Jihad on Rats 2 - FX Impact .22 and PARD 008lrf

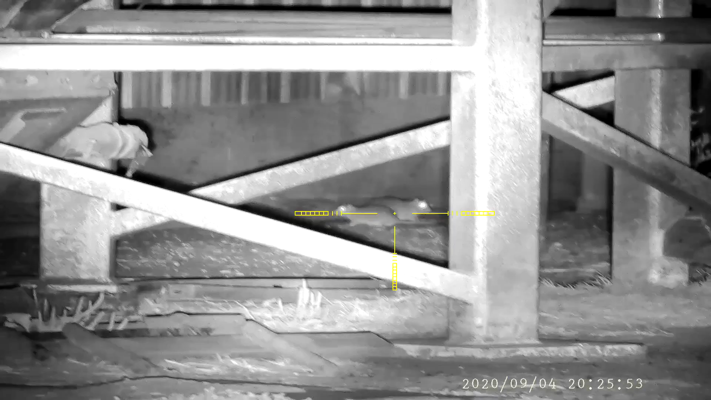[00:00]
That's one. Big bastard. Wow, there's lots.
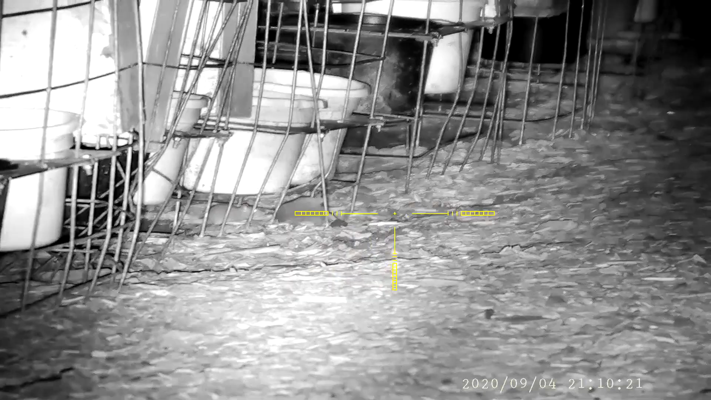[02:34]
Yeah, I just want to pull the trigger on. Nice shot. Yeah.
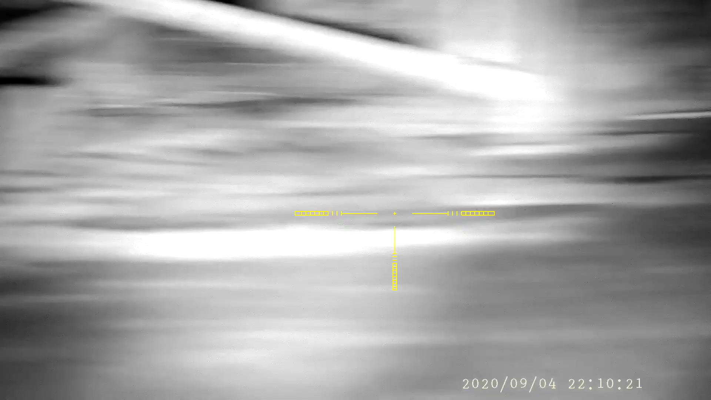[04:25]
Ran right over to you, eh?
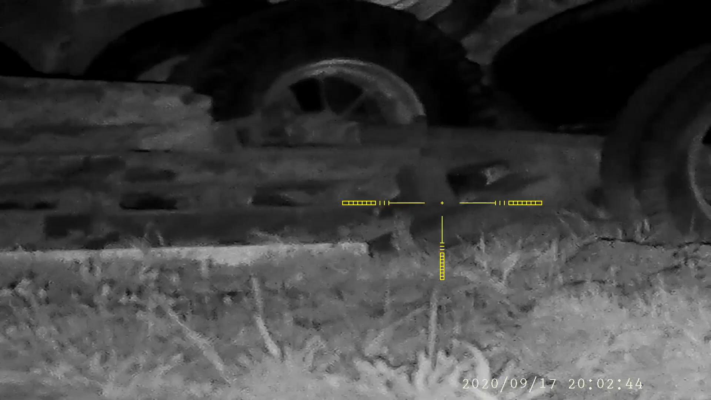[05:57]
Oh, that was really close if I didn't.
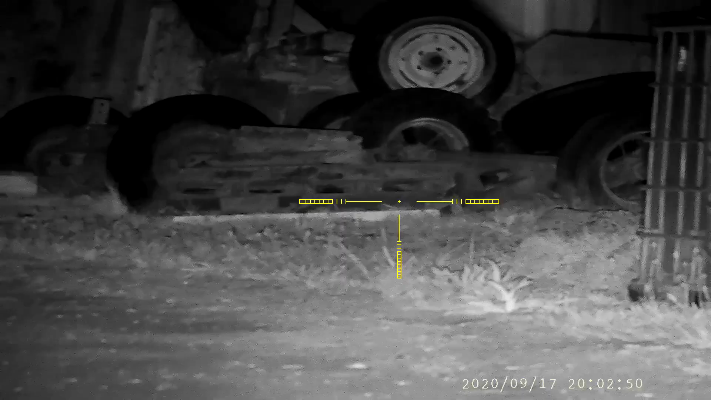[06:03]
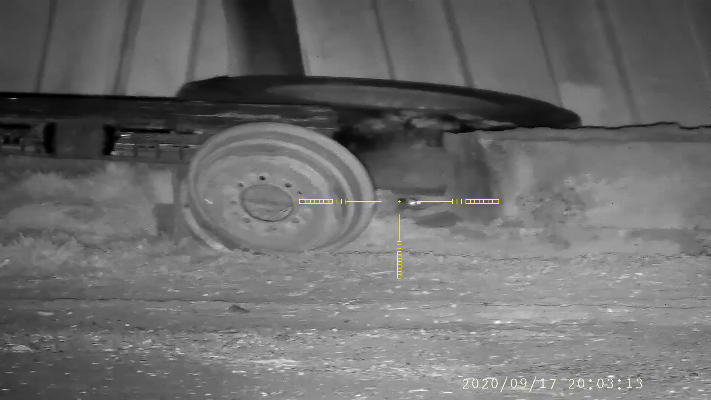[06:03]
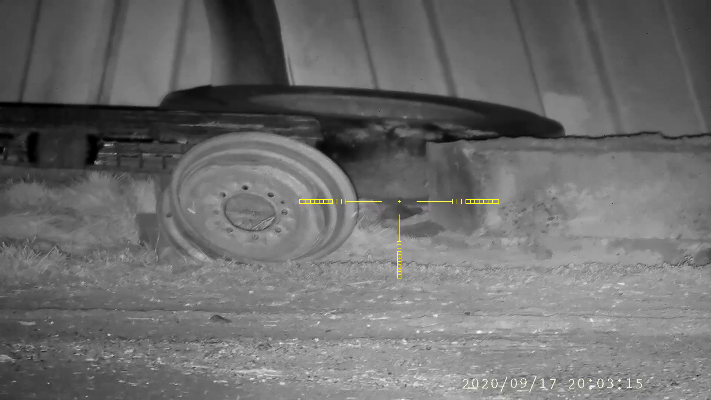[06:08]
And there's, oh, there's another one. Oh.
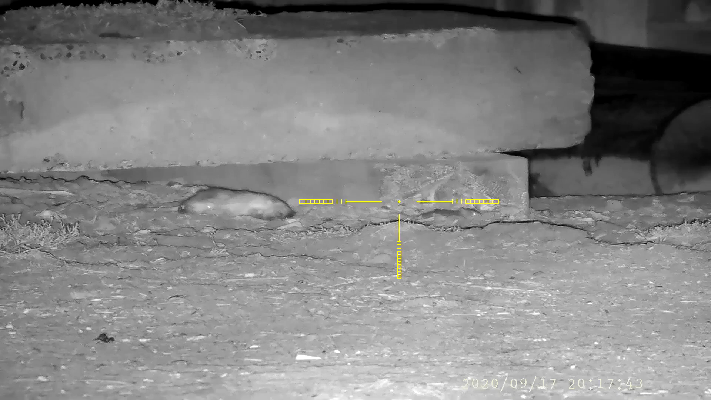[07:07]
Got a piece of shit playing peekaboo over by the fallen soldiers there. Oh, that's a big one.
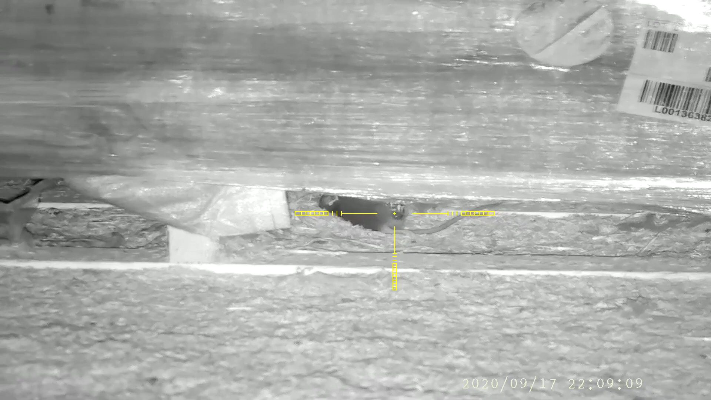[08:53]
Well, he's not done. Not done yet.